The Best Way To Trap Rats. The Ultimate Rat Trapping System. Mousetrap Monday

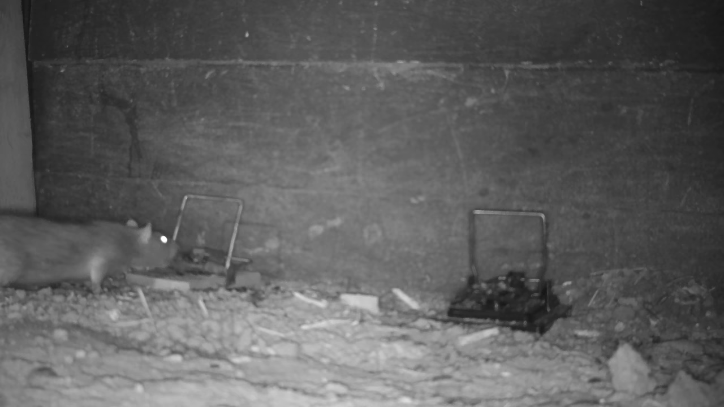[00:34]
Either they're fast enough to take the bait and jump away without getting caught, or the all-time smartest rat that I've ever dealt with, that night after night would take a stick, set off the trap, and then eat the bait.
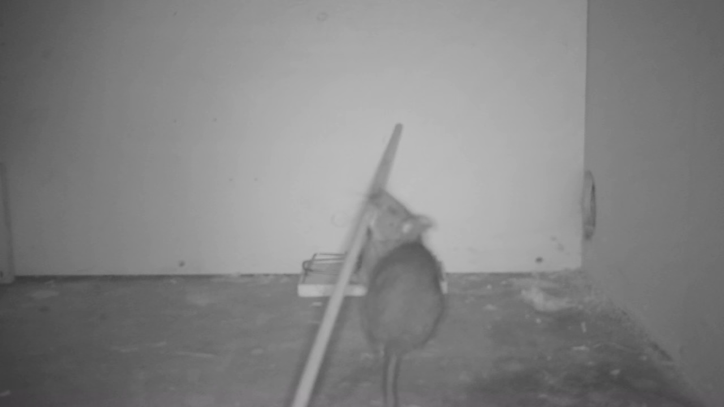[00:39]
That is a very smart rat, and today I'm going to show you how to catch even genius rodents.
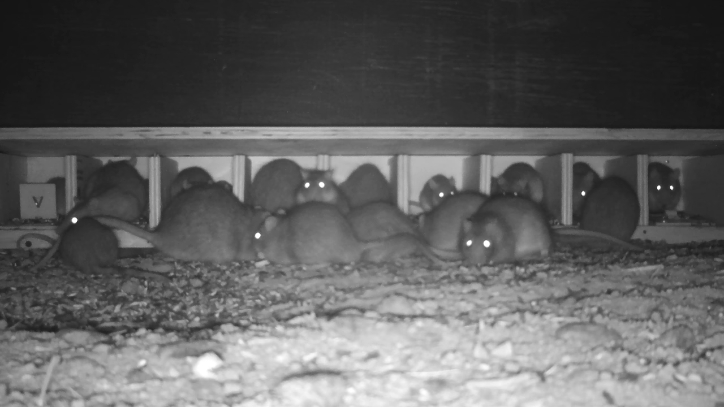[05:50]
And after a while, the smarter rats, the adult rats, after seeing it was safe, would take the bait as well. So after feeding them night after night, they became very comfortable with climbing over the traps to get the food. And then one night, I pulled a switcheroo and caught 10 rats. I set it up the next night and got 10 more. But if you have a rat infestation, this is one of the best ways to deal with it.